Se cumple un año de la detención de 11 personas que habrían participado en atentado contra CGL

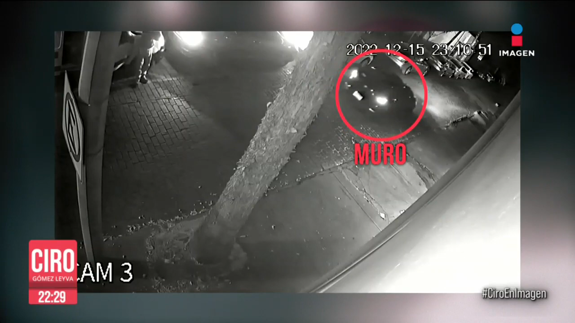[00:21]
Lo que tenemos ahora es acceso al expediente, yo lo tengo como víctima. De ahí extraemos estas imágenes que muestran un nuevo ángulo de la forma en que me alcanza la motocicleta desde donde me dispararon.
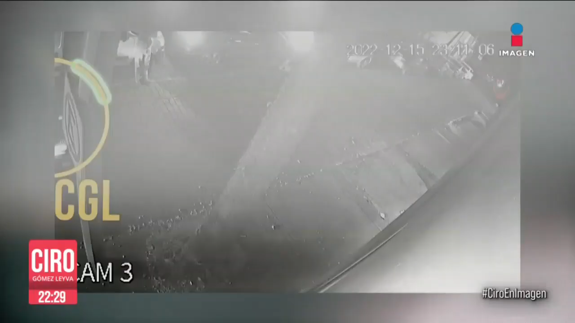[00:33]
Ahí se ve al auto que va adelante para que yo baje la velocidad y me disparen.